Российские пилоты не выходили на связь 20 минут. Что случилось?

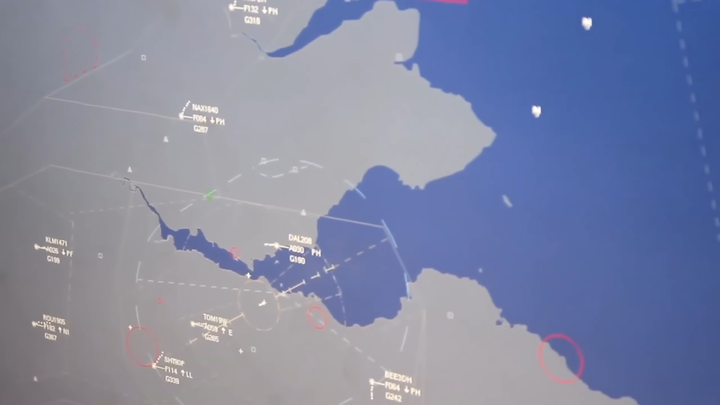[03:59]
Но пропавшим самолет не объявили, ведь на радарах он находился и шел по своему маршруту.